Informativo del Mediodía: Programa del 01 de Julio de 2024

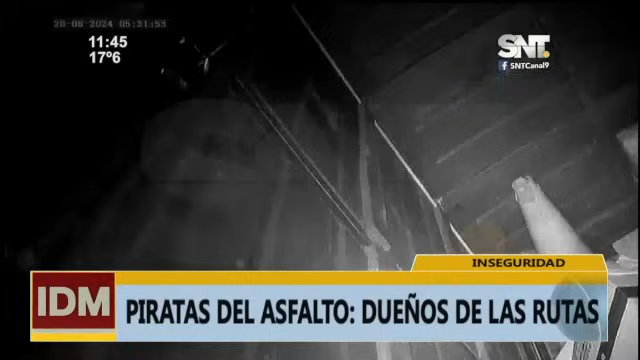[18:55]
Hay otros videos donde también se observa cómo actúa la banda. Escuchen.